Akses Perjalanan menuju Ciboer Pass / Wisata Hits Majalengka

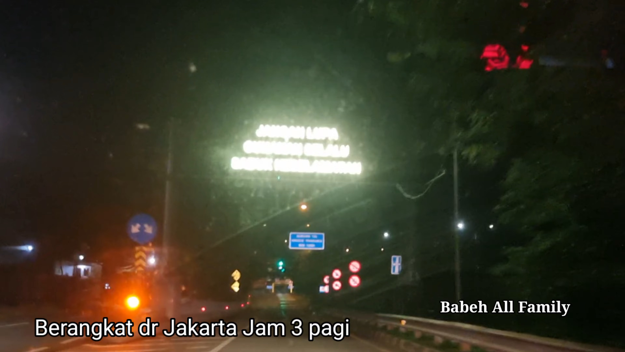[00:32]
pagi karena jarak tempuh dari Jakarta menuju Ciboyer Pass itu sekitar 3 jaman ya jika
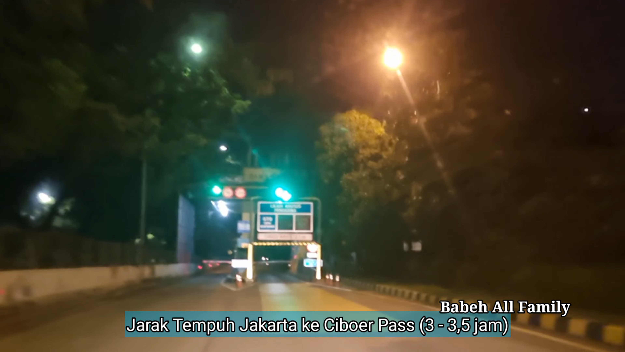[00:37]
perjalanan lancar dan gak banyak berhenti-berhenti oke kita masuk tol bombo hapus untuk tarifnya itu Rp16.000
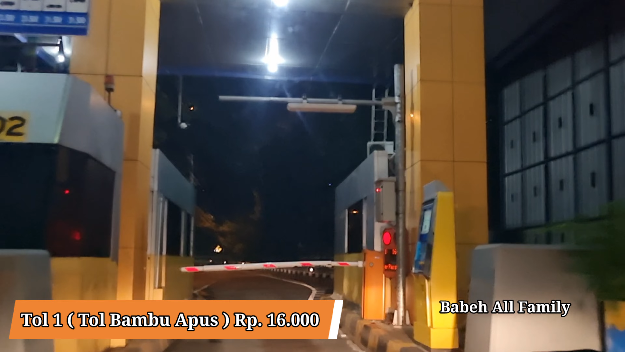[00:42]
jadi disini akan kita bahas tarif tolnya
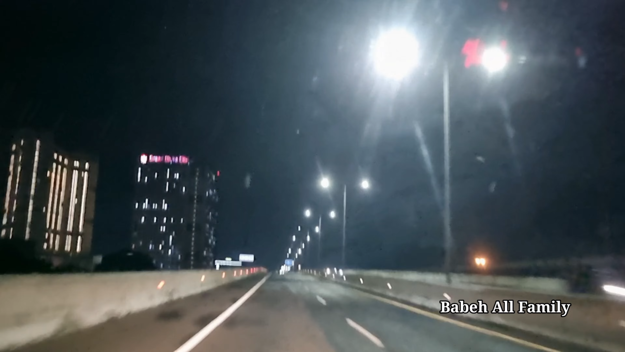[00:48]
berapa terus kondisi perjalanannya kayak gimana,
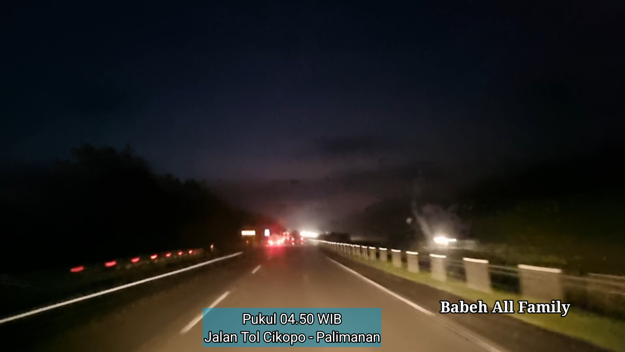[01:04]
tinggal pakai Google Maps aja ya Insya Allah tepat titiknya asalkan
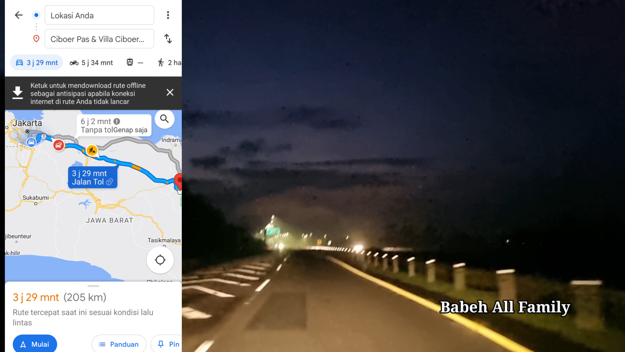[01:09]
sinyalnya bagus ya pas disana jadi gak hilang sinyal tapi kalau kalian
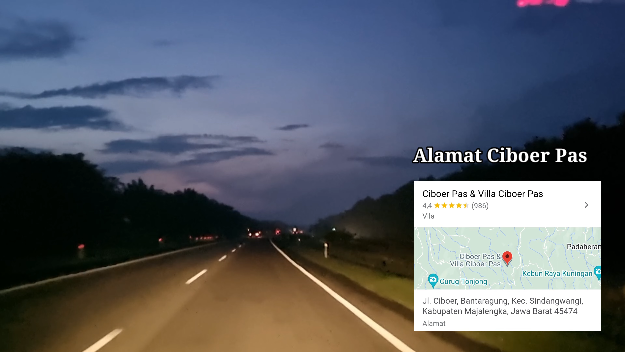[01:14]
kelewat atau apa bisa nanya warga setempat kok karena tempatnya sebenarnya mudah ditemui oke sekarang udah jam 5 ini sempet turun kabut tebal tapi gak lama kok cuma 10 menitan